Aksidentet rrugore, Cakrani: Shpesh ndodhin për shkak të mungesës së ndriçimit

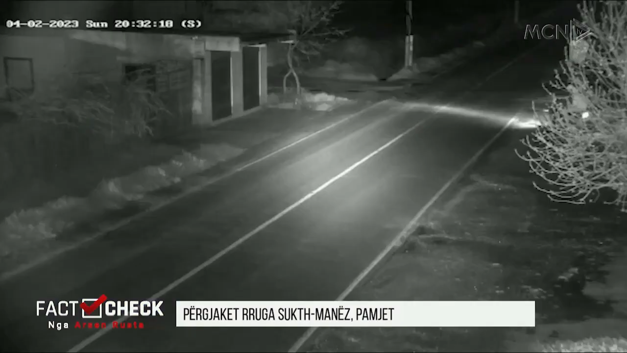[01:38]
teksata, dy udhëtarët e motorit, futen nga një rrugë dytësore në rrugën kryesore.
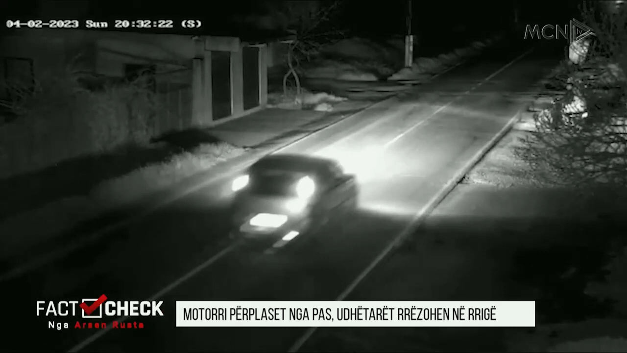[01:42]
Data shonon 2 pril 2023, ora 2032. Nga pas një automjeti godet me shpejtësi dhe në rrasët dhëtë kishtë frenuar kjo skene rëndë dhe përplansjes dhëtë kishtë e ndodhur. Dë pasajgjërët përfundojnë në krajët e rrugës për pasajgjëri motorit, është ju vetë e milënduar dhe në pamundësi për të revizur, por dhe i pafatë.
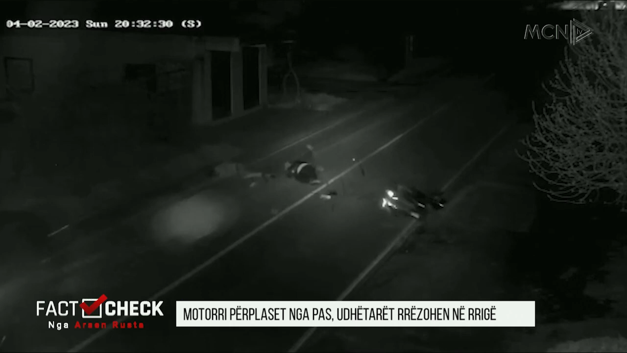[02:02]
Teksamiti që ka para në rrugë shoferin e motorit ndalon e kundur në ndodhë më një furgon që ka të shtrirë në rrugë pasajgjërin e motorit.
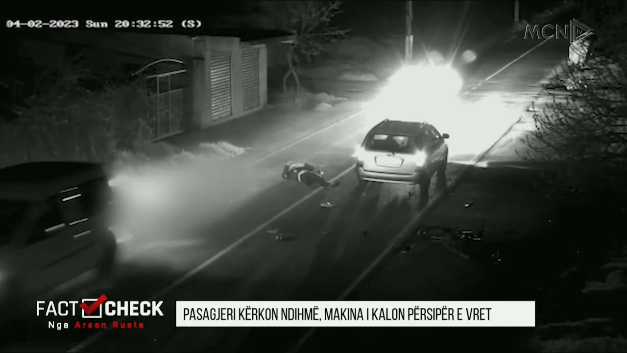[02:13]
Nuk frenon, as nuk e she, i kalon si për duke i marjetën.